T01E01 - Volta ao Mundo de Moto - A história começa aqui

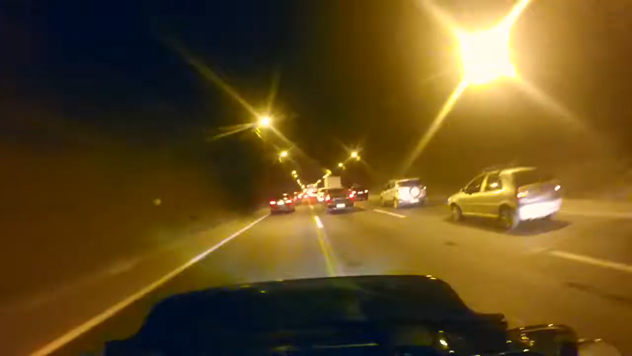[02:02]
Estamos aqui dentro do túnel da linha amarela, trânsito intenso.